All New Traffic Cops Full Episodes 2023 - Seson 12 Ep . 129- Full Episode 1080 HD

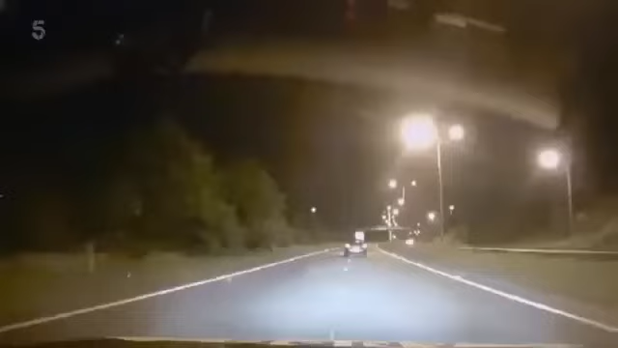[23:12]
Just behind Andy, another unit is in position to help surround the car and box it to a stop.
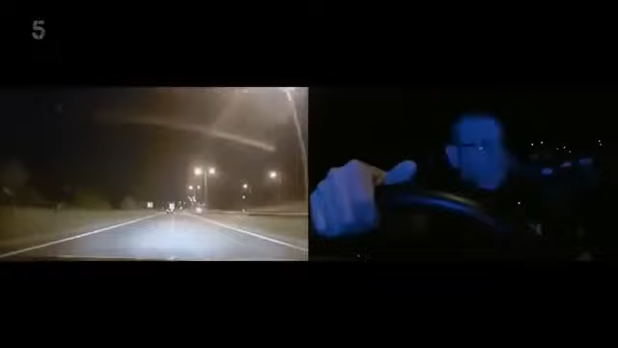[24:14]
Further up the road, traffic cop Paul Barker is ready to join the pursuit. The driver possibly going to be coming off back that way, but you never know, he might come off here, he might carry on if he's that pissed.
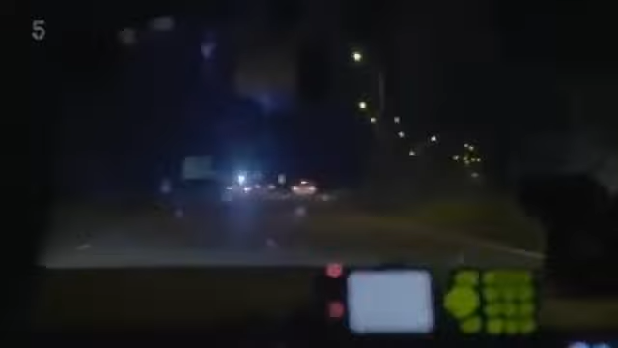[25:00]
Got the follow means on. While Paul keeps his colleague safe, Andy steers the suspect off the motorway.
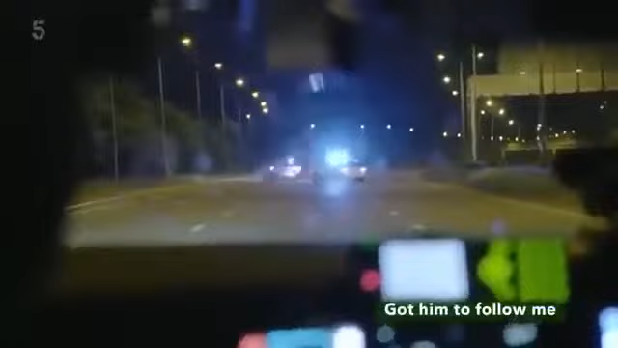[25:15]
Yeah, I've got him to pull in, eh? He's absolute shit-faced.
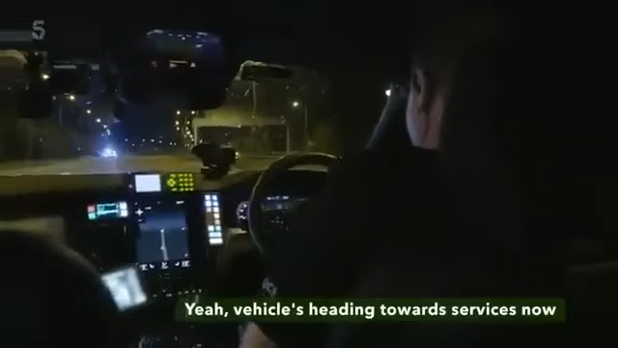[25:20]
Yeah, vehicle's heading towards the services now. Looks like he's somebody.